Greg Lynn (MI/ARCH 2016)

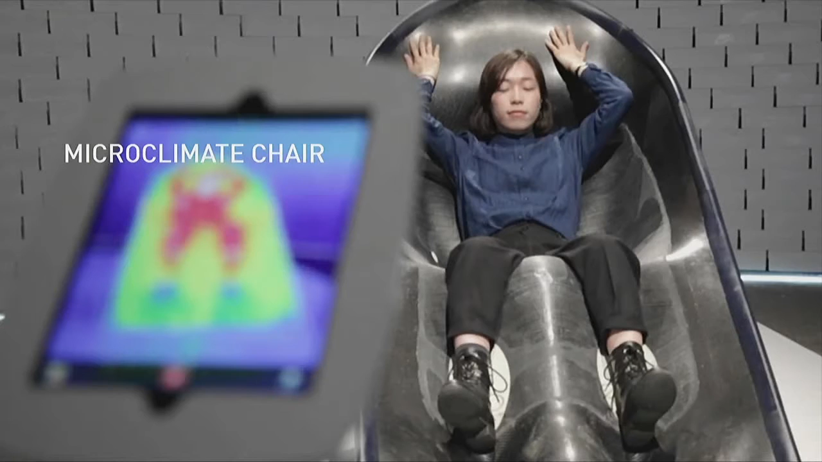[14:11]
And we launched this chair at the Salone a little while ago, but it's a chair that measures the weight, the moisture in your breath and the moisture on your skin, and it measures your temperature. And based on those measurements, the whole surface is covered in heating and cooling Peltier chips, and it can selectively heat and cool different parts of your body.